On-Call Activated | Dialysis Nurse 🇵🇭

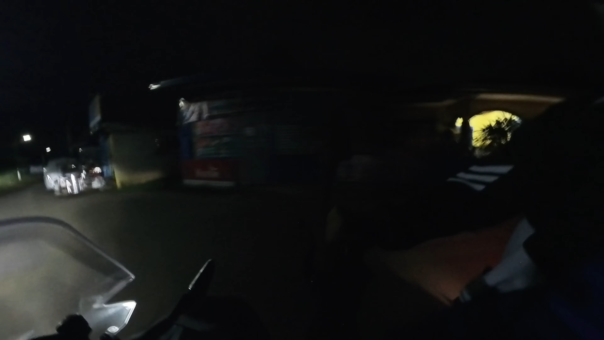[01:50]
Medyo ano tayo eh, yung senses natin baka pamali-mali. Alam mo naman, pag ang tao ay walang tulog,
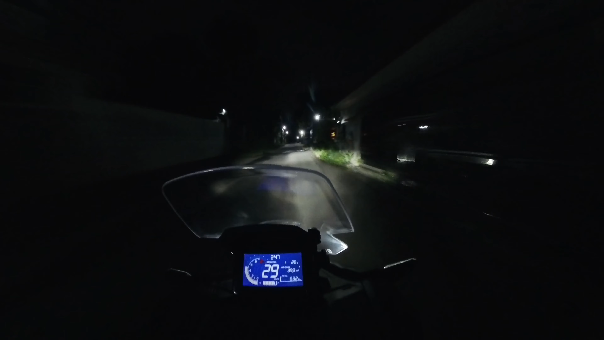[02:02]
ay pangit ang paggawa ng desisyon. So yun, kita-kita lang tayo guys dun sa ospital. Dilim pa? Baka nga wala masyadong saysay itong vlog na to dahil madilim. Hopefully makarating tayo ng safe. So goal natin ay makarating bago mag 3. Wow! Sarap mag-ride!